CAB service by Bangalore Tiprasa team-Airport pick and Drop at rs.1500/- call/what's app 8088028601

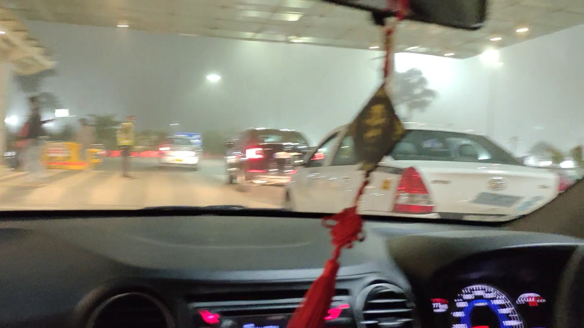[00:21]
So here me and Shubham has come to Bangalore Airport, International Airport, to drop a person.